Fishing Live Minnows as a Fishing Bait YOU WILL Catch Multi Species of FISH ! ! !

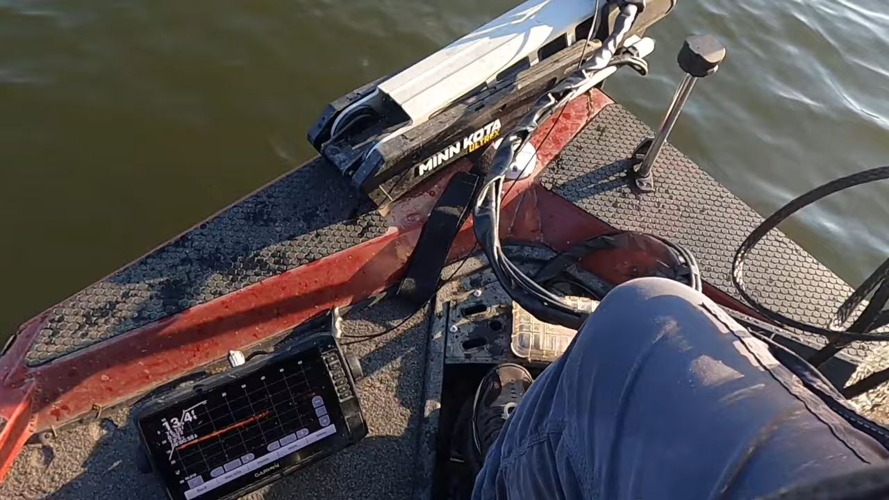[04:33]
See, I've got this live scope right here, and that's what I hunt bait with. I don't really use that much when I'm fishing. I mean, I'll look at it, see if there's fish, but I just hardly ever even use it.
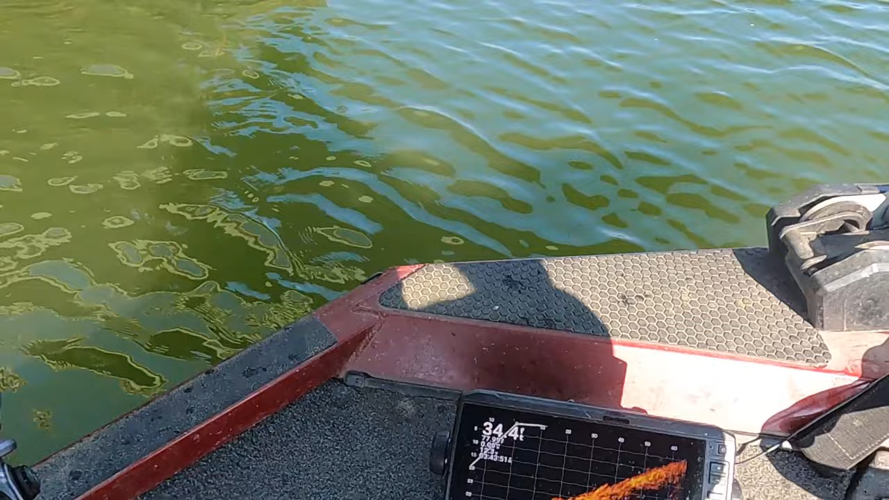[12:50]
Look at it. 30 foot. Wait a minute. 34 foot of water. Short head right here on the edge of river channel.